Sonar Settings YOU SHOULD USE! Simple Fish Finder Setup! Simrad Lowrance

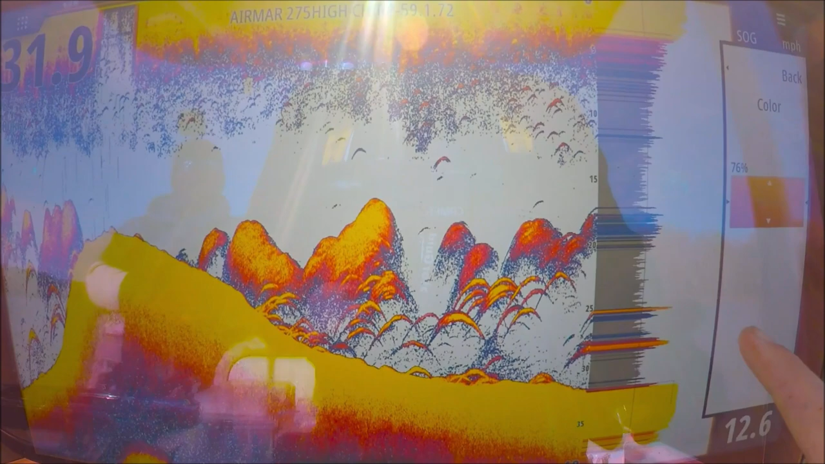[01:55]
See, we get a little bit of the blues, a little bit of the oranges. It's not just a solid yellow.
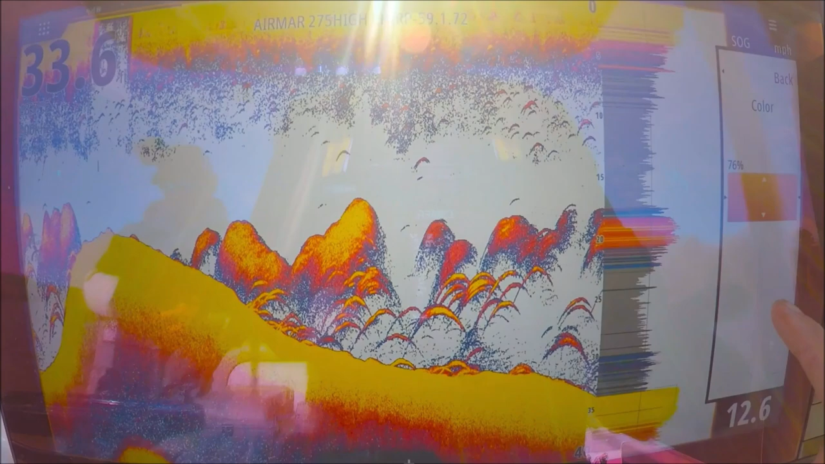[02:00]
75%, good place to leave it really.
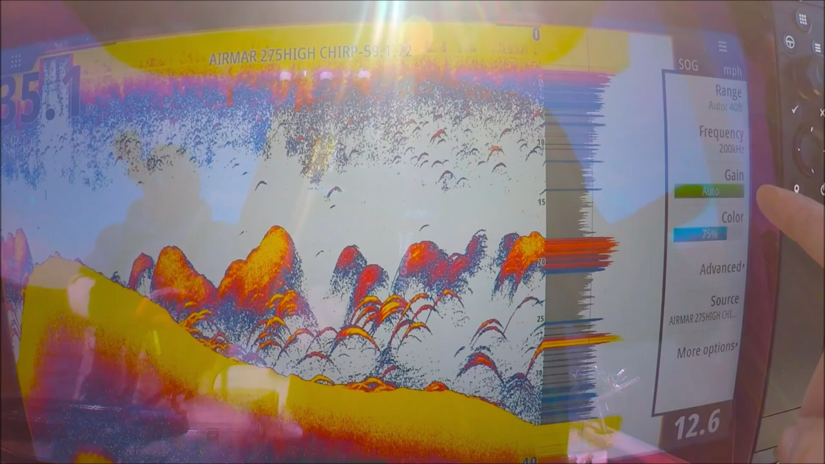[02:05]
My gain is auto. Now that doesn't mean it's going to limit itself by trying to keep it simple for you.
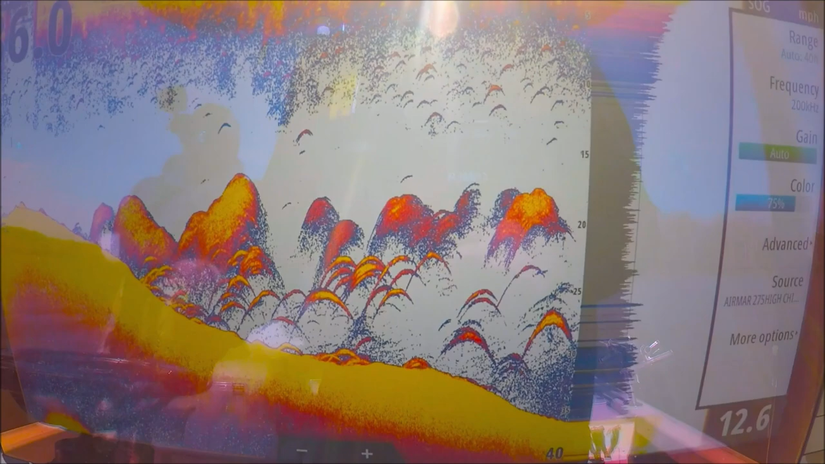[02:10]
That's not how the auto works here.
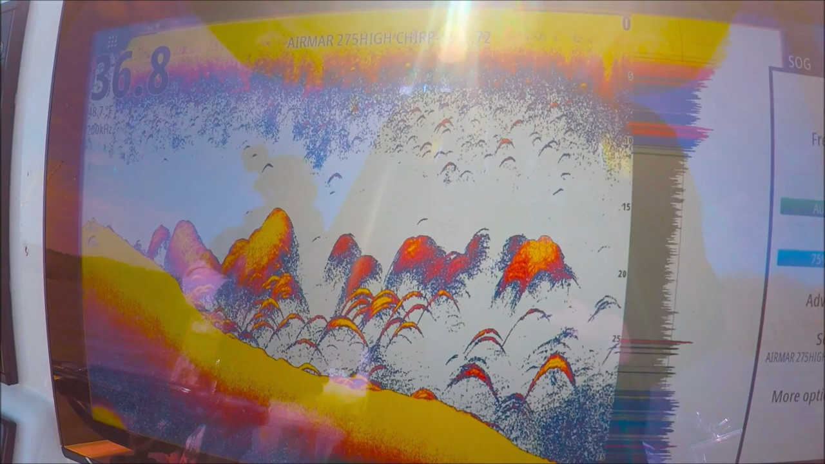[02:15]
It actually increases the gain in deeper water and
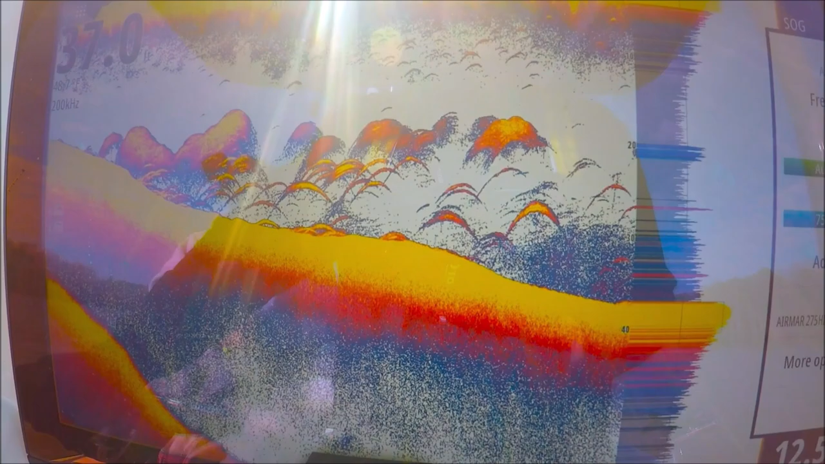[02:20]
reduces it in shallow water to keep the screen looking the same.
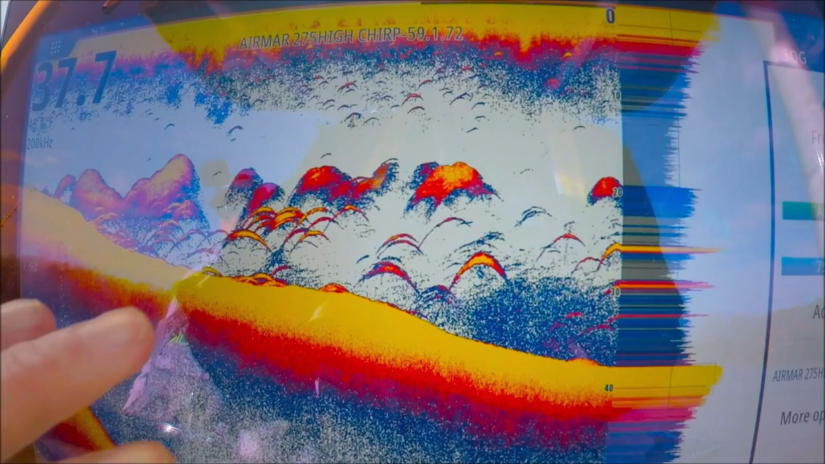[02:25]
So your arches will look the same. It's not like the auto will be working all day and your arches are going to change and your returns are going to change and it's going to confuse you.
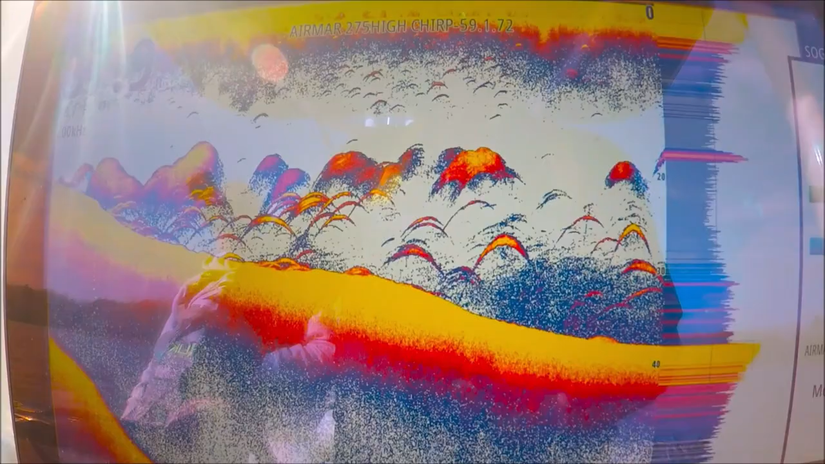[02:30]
There's none of that going on at all. I really like the auto.
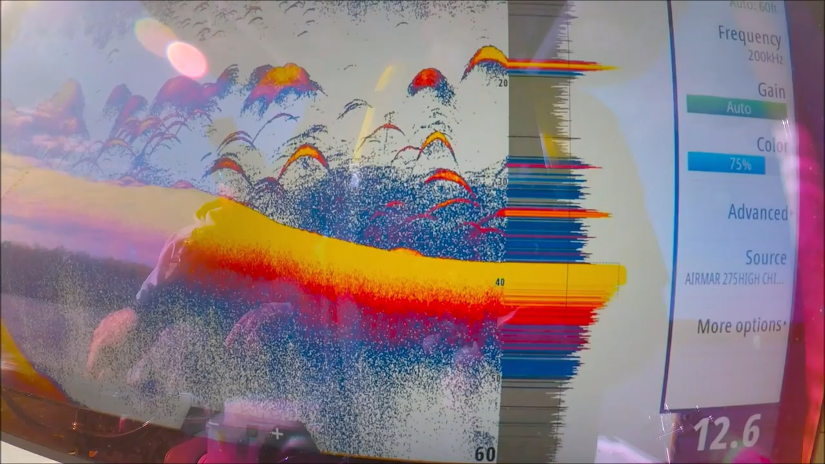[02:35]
I think it's a really great feature on these machines.
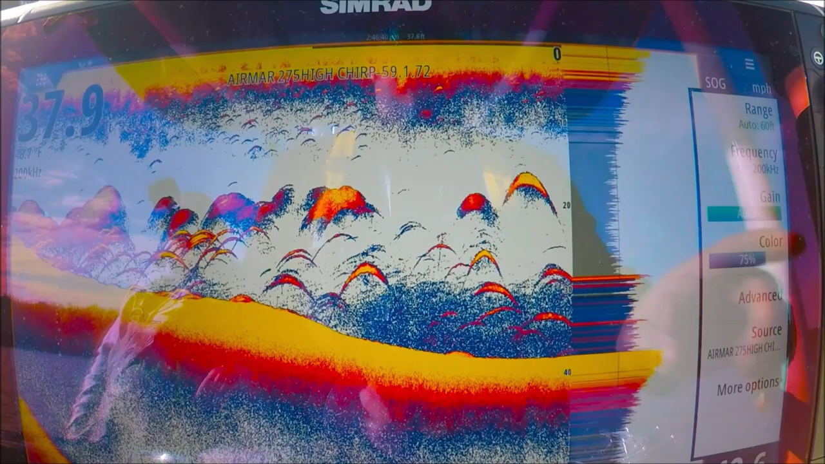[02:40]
Range, auto as well. If you're fishing in say 37 feet of water like we are
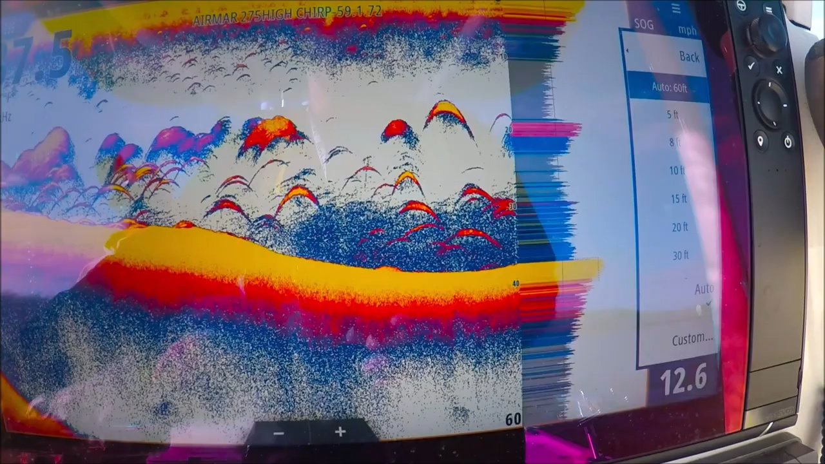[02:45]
right now and you're staying in 37 feet all day long, set it to a manual range.
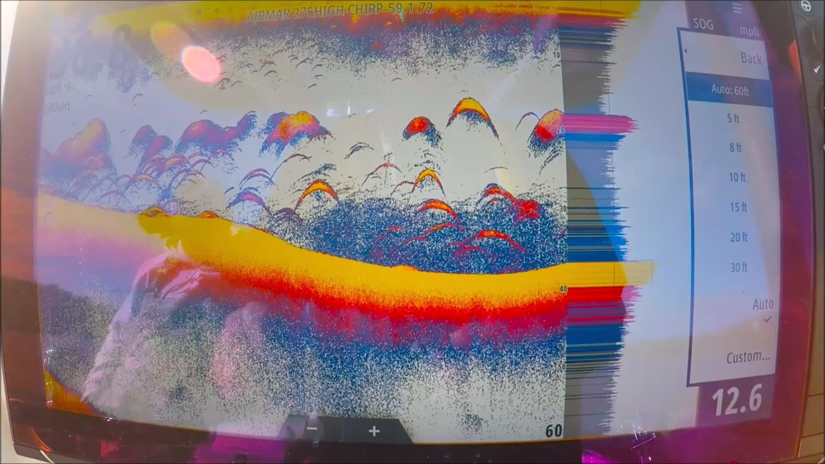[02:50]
For instance, 40 feet,
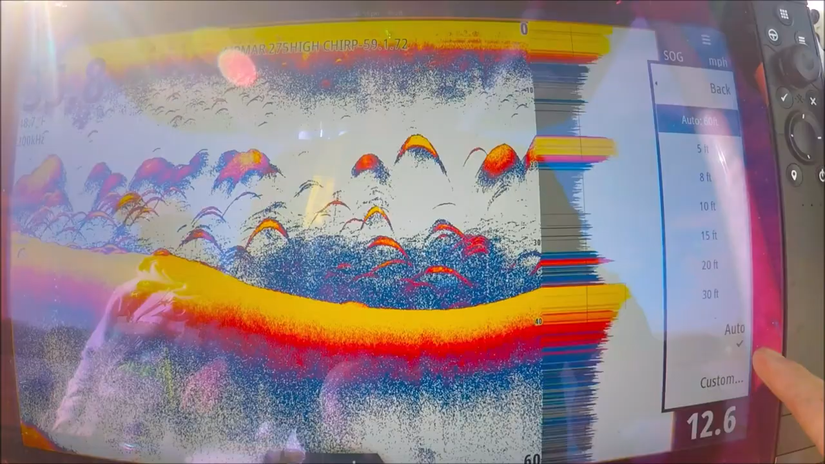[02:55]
On screen: speed 12.6 mph
looks good,
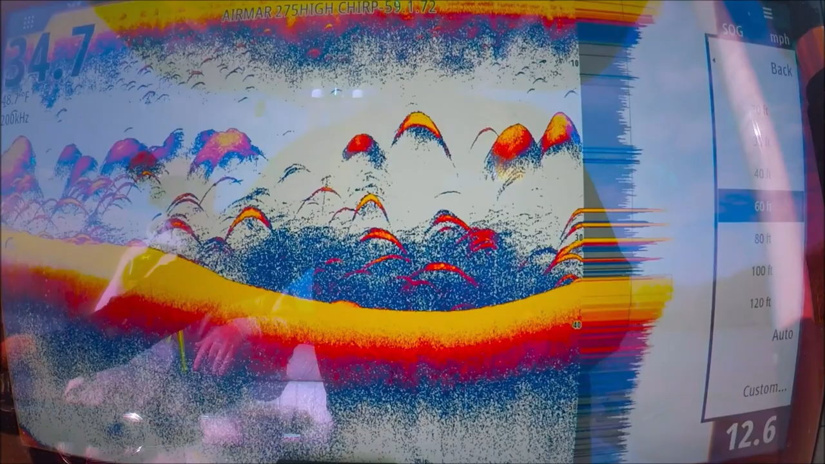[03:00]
but we're not using all the screens so we can go to a custom here.
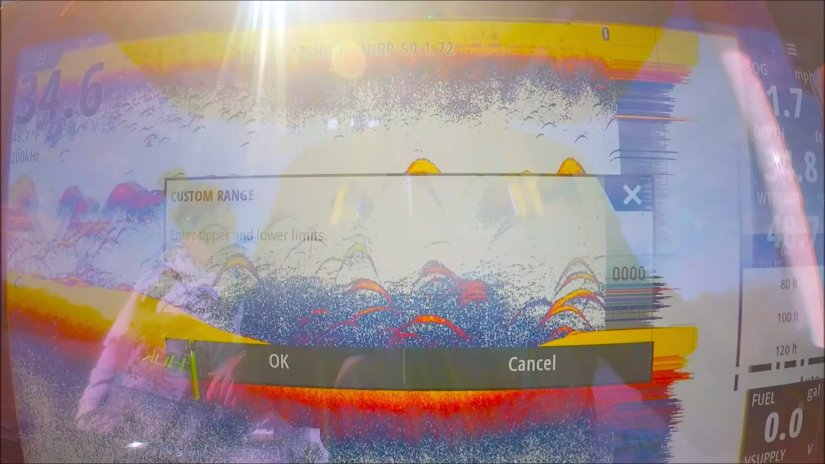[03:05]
Let's hit custom. We're on the lower level here, 60, so let's go to, let's do 35.
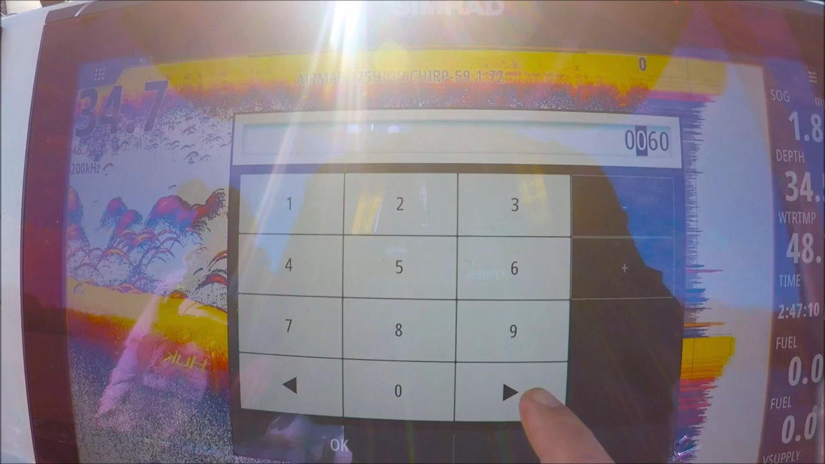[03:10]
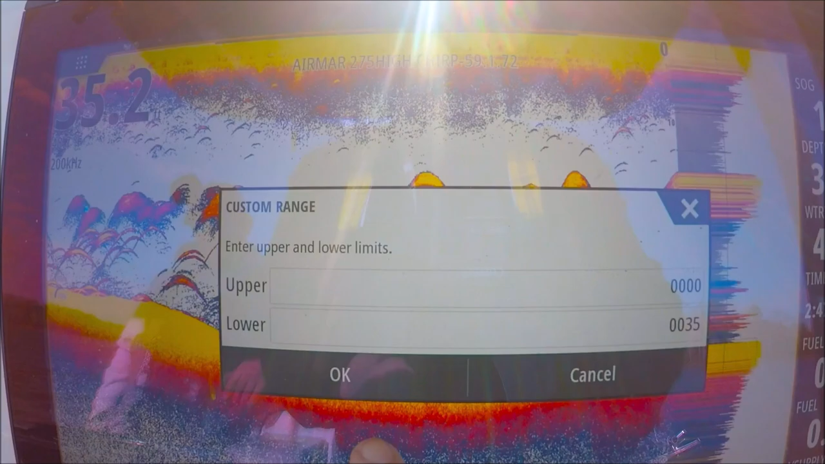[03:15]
Okay, okay. Now we're using the entire screen.
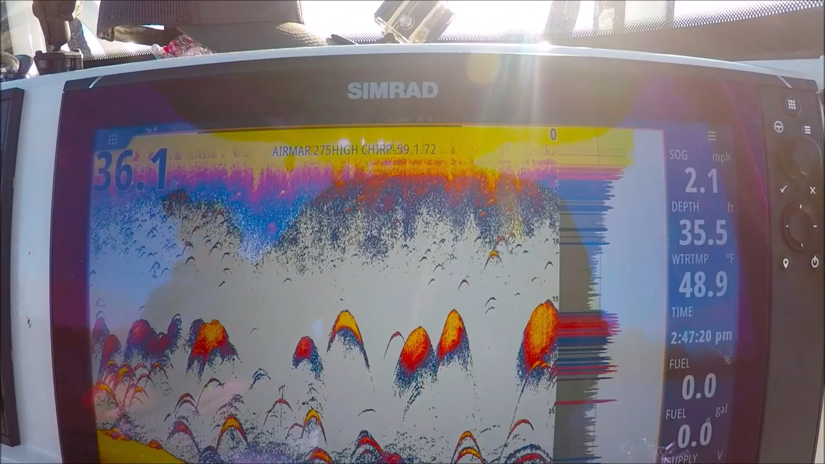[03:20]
On screen: water 48.9°F, speed 2.1 mph
Depth with the 36 here so we're slightly off the page. But you can see how we're using the entire meat here of our screen. Let's do it with the 38 right now.
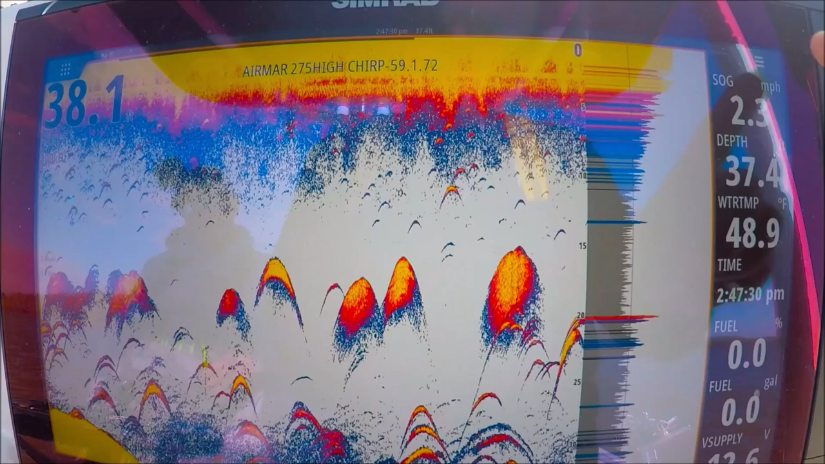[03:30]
On screen: water 48.9°F
Custom.